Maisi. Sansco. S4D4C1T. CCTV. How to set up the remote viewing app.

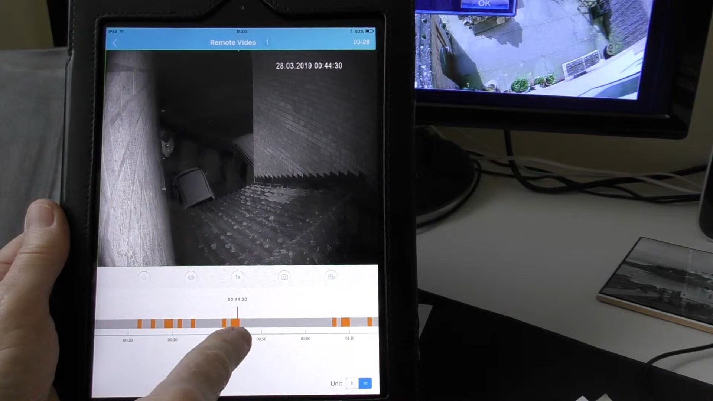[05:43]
and all the orange bits are where the camera has actually been recording something. So that is the the automatic the sensor has come on it's obviously sensor movement and it started the camera recording. So if I wanted to see maybe come along this is at 158 in the morning. Those there are things flying around outside which is enough actually to set it off.
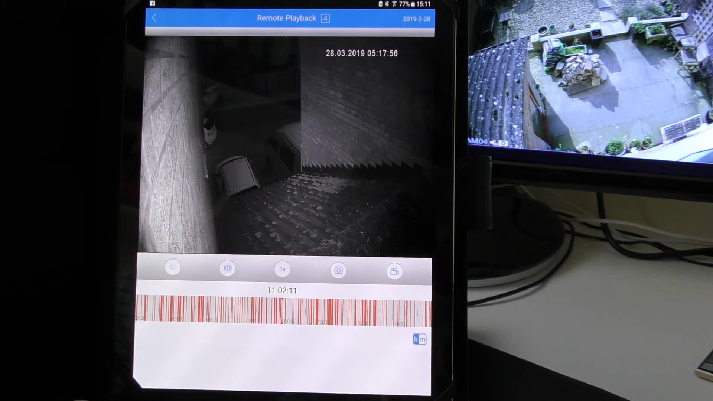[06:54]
There we go somebody went by on their bike there just because it's gone 11 o'clock this morning. Can't identify who it is from this distance but that's neither here nor there.